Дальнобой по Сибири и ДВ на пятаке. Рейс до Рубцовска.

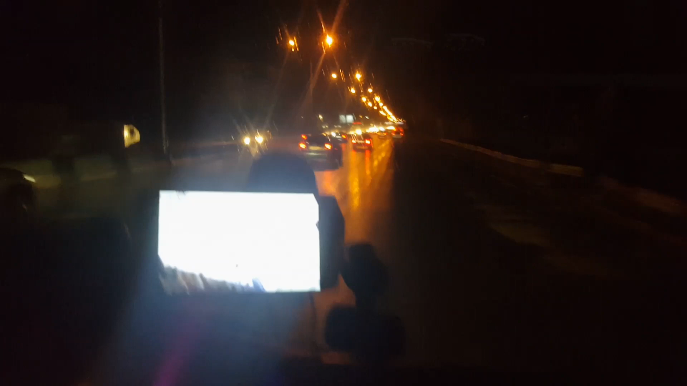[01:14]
все нормально машину тогда заправляются автобусы вот ребята двигаюсь я по большевичке уже нормально все раскачил бугринку поехал я в этот раз через бугринку обычно через орбест проскакивают нормально поддался навигатору сказал что так ближе будет
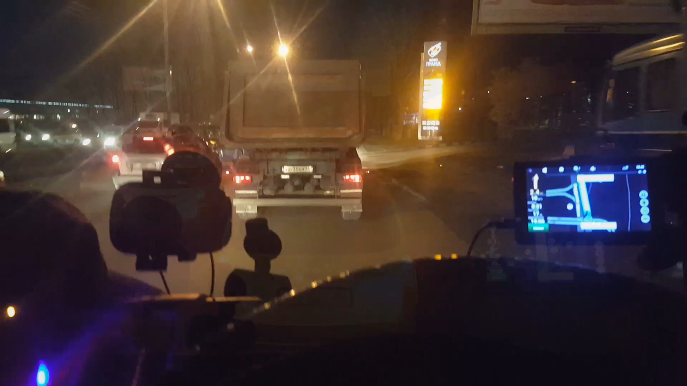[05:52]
подъезжаю только к источнику пробки сейчас будет уже та самая авария была одна уже вот она вторая блин две подряд аварии как так вот можно было
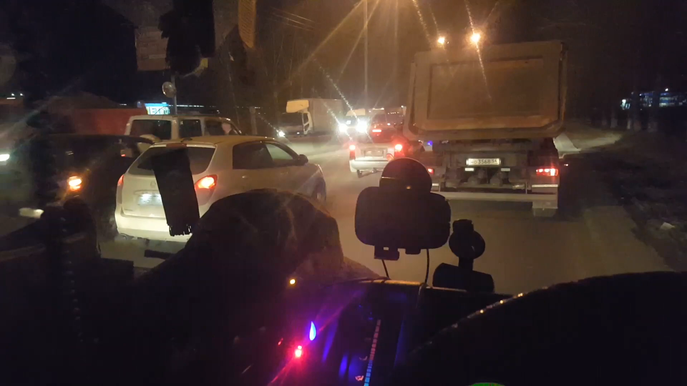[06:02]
гаишника что-ли притер блин непонятно нахуй
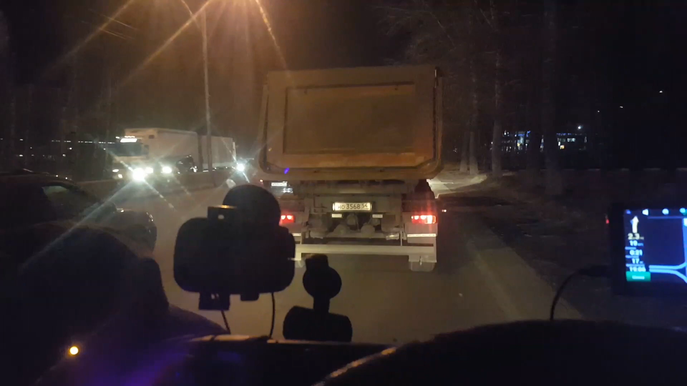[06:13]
в общем сейчас еще одна будет авария должна быть по крайней мере которая на самом деле все держат по погрузку уже надо быстрее шевелиться а я тут стою прохлаждаясь в этой долбаной пробочки все говорят от режим труда режим труда как соблюдать режим труда если у нас такие пробки просто номереально я ехал и просто в пробке потерял уже наверно час где-то час может полтора но вот как вот можно вот что-то соблюсти здесь да ладно в городе да там